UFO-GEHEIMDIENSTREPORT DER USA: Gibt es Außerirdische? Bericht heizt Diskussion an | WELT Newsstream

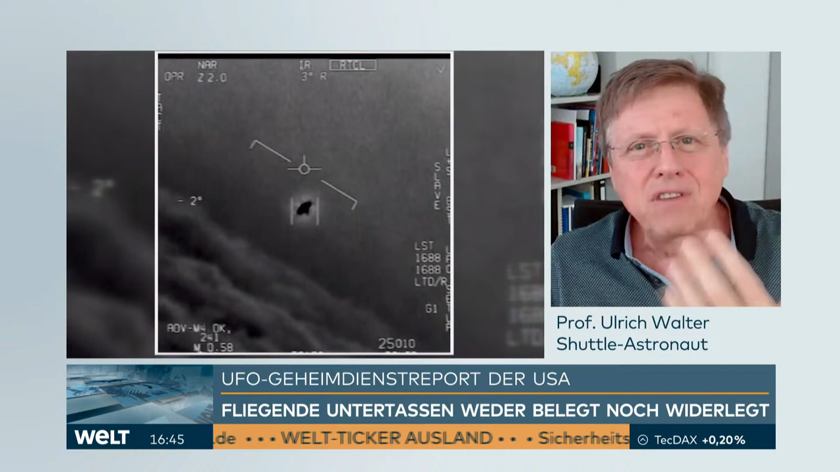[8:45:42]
Also für mich scheint es nichts zu sein, was da draußen ist, sondern irgendwie etwas, was irgendwie im System, also auf der Kamera vielleicht selber ist. Insofern ist das für mich kein Alien, sondern wirklich etwas Unbekanntes. Vielleicht sogar, wie gesagt, einfach nur ein Fliegenschiss oder so.
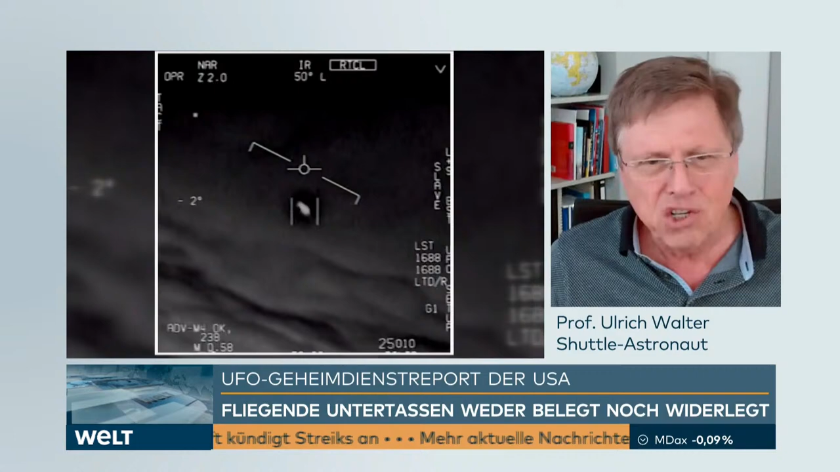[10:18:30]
Hier sehen Sie es nochmal. Also und diese Kamera, Sie sehen, das schwarze Ding scheint sich so ein bisschen zu drehen. Also für mich scheint es nichts zu sein, was da draußen ist, sondern irgendwie etwas, was irgendwie im System, also auf der Kamera vielleicht selber ist. Insofern ist das für mich kein Alien, sondern wirklich etwas Unbekanntes. Vielleicht sogar, wie gesagt, einfach nur ein Fliegenschiss. Aber interessant ist ja auch, dass es mehrere Leute unabhängig voneinander behauptet haben.